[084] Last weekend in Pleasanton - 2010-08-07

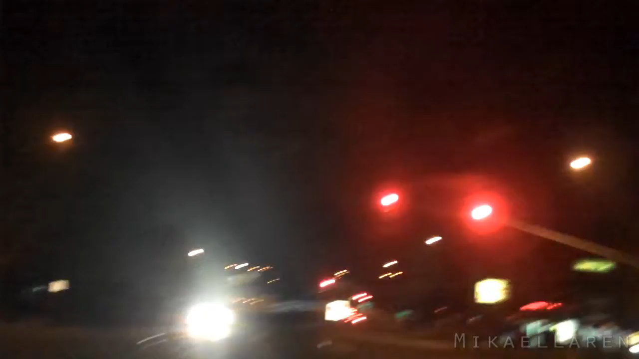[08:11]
And then one came from over here and turned and went this way as well. We can hear sirens in the distance. I have no idea what's going on, but we're going to Denny's.